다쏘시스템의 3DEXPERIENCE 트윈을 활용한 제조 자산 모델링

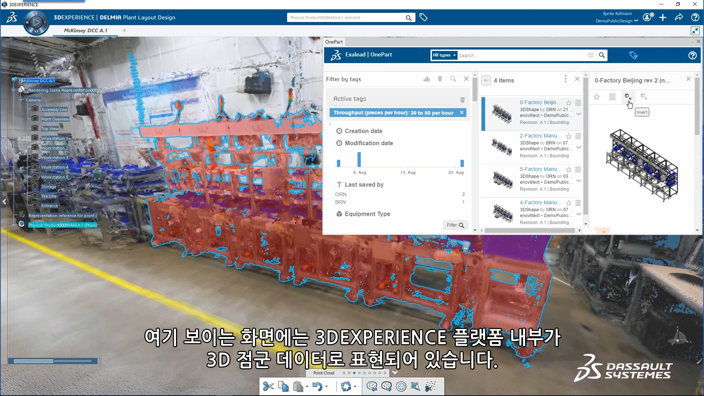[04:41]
So, on the screen here, you can see that we are in the 3D point cloud inside the 3D experience platform.